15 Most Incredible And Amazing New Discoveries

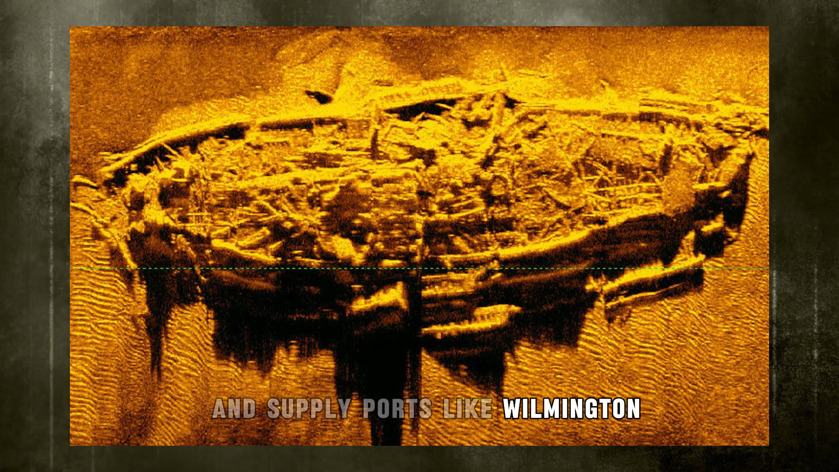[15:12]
This one likely failed its mission. Three such steamers are known to have gone down in the area,
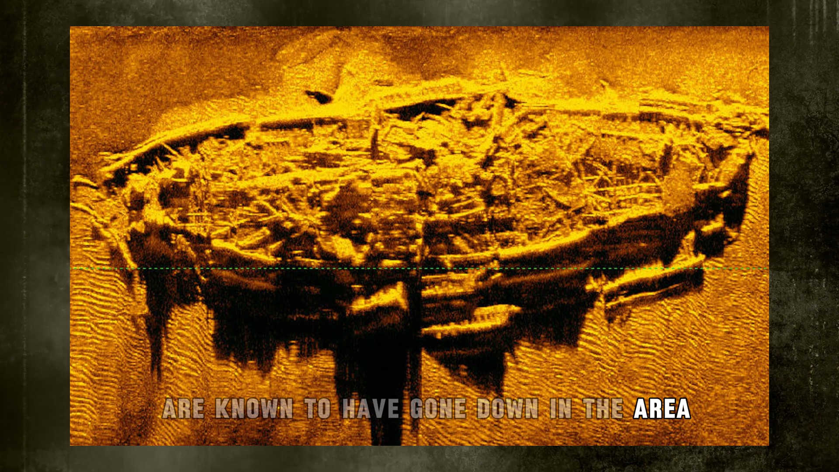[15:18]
but based on its dimensions and features, experts suspect it's the Agnes E. Fry.